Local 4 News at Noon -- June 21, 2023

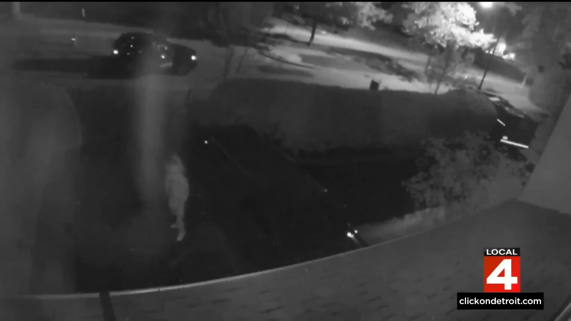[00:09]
A new task force has officially launched hoping to combat car thefts like the one you see here.
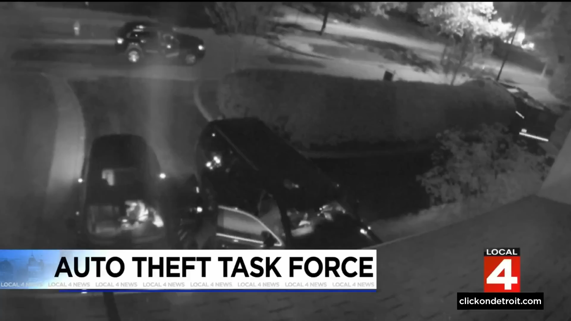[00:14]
Several local law enforcement agencies banding together now to make this happen.